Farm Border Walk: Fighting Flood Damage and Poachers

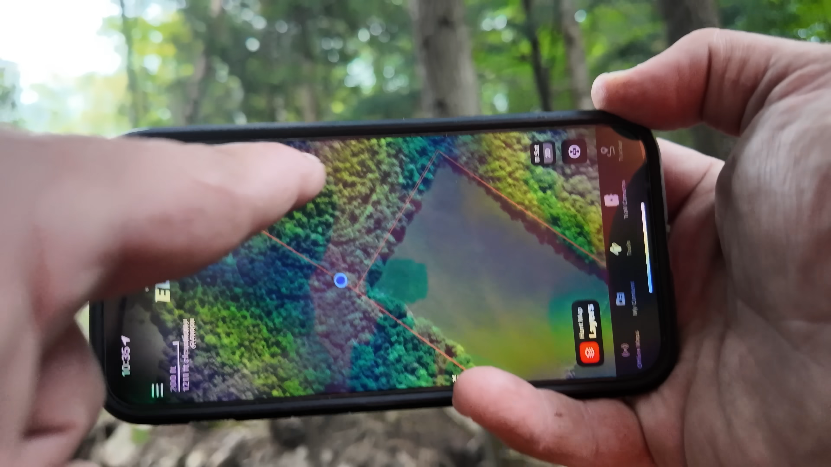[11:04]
So this is my farm up here. This is one neighbor's farm over here. Bill, my other neighbor, the one who, you know, his cattle escaped. That's actually his farm right there.
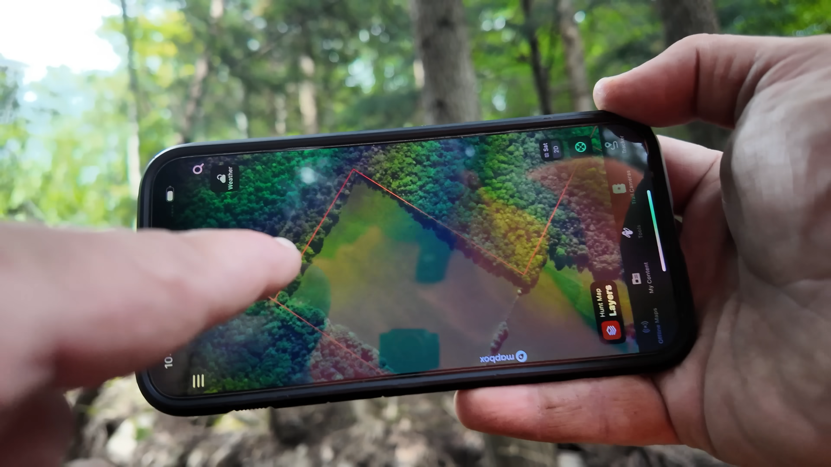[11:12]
You can basically be at three properties at once at this spot right about over there.